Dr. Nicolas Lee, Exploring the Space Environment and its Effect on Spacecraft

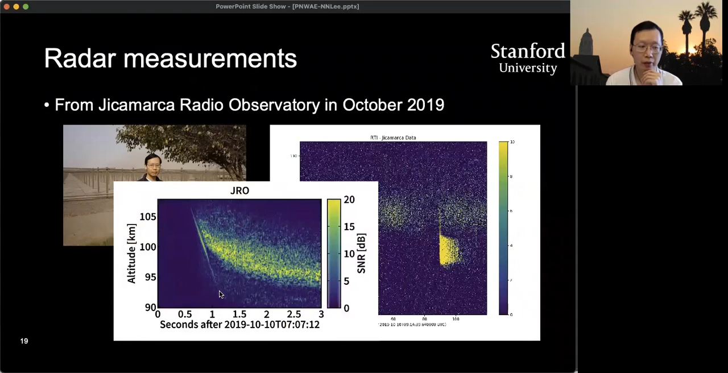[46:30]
And this is a close up of the meteors that we actually see where you can sort of see the head echo. This is the particle itself coming down and the plasma that's around the particle. And it leaves the sort of streak of plasma behind that persists for a number of seconds. The other aspect that we look at is what if we have a sudden impact?